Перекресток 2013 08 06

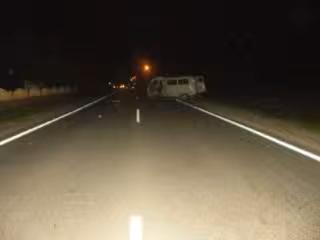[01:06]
управляя автомобилем ВАЗ, совершал разворот и столкнулся с грузовым автомобилем Scania.